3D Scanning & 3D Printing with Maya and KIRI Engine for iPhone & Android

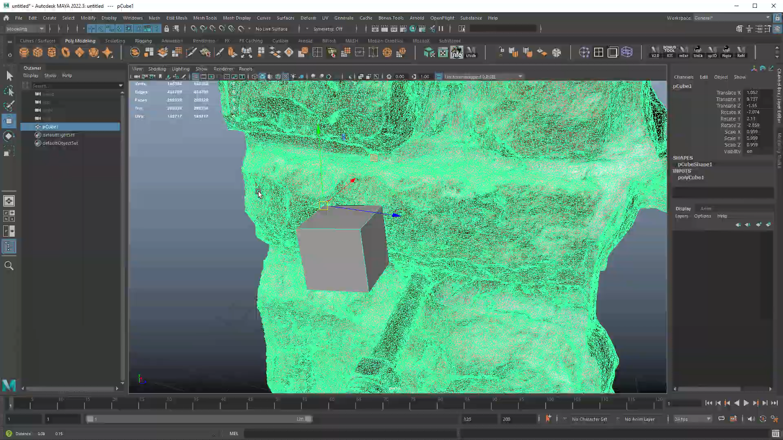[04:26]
I can then scale this cube to the proper measurement that I made.